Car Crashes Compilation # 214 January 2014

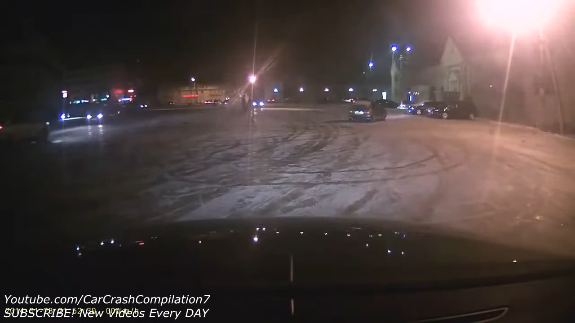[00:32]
Че за мудак, блядь, не пойму. Дед, блядь. Че стали ходила, блядь. Блядь. Вот он, ёпта. Ну, бля, бачину есть. Да. Да. Да. Помял, помял. Помял. Помял, да.